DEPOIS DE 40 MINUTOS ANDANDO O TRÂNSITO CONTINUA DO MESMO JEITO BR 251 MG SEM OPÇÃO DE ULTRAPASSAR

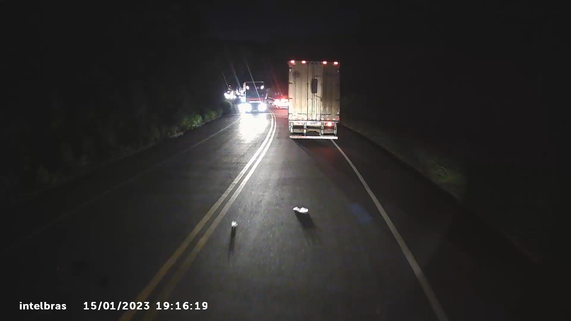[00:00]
Pessoal, depois de 40 minutos já que a gente está andando Não dispersou o trânsito ainda, tá vendo pessoal? Depois de 40 minutos, a BR-251 a gente estava parada Como vocês viram nos outros vídeos aí O acidente que teve O nove eixo da transportadora Almeida Baú Um outro caminhão destruiu os dois baús do nove eixo E pegou o cavalo ainda também